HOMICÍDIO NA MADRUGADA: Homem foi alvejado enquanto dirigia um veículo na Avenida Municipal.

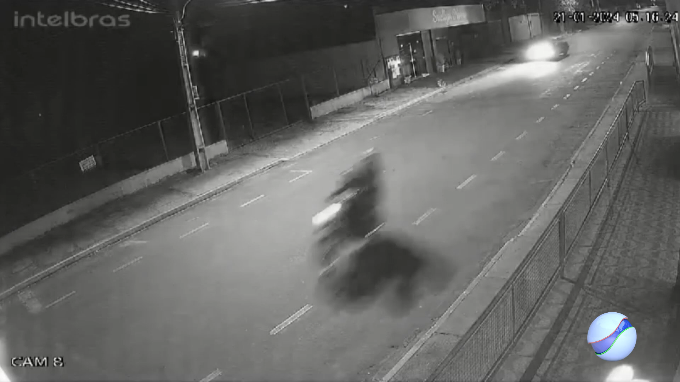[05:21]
deles Em uma motocicleta e efetuado disparo Contra o condutor do veículo Chegou de pegar nela também Um disparo de raspão ali Mas foi socorrido e